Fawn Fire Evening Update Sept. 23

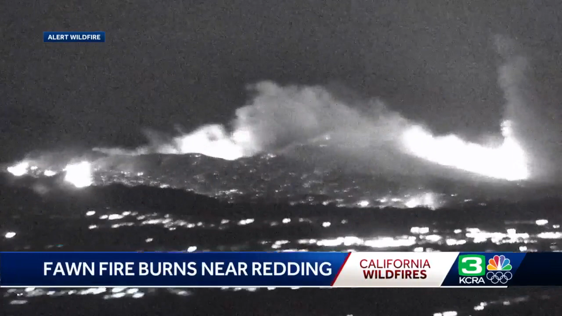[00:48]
That's the city of Redding. But even though this is still a good distance away, you can still see the fire in the distance.